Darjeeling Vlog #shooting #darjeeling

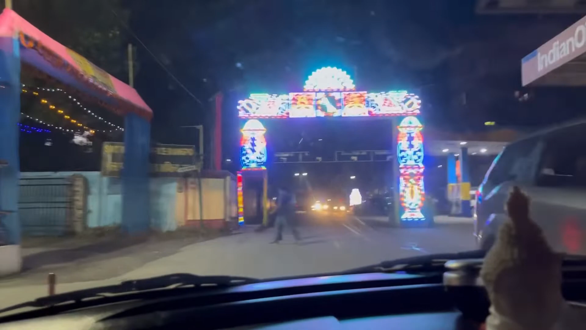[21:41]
10 bajyo welcome Gangtok 40 km abhi aur 40 km hai ghar pahunchne mein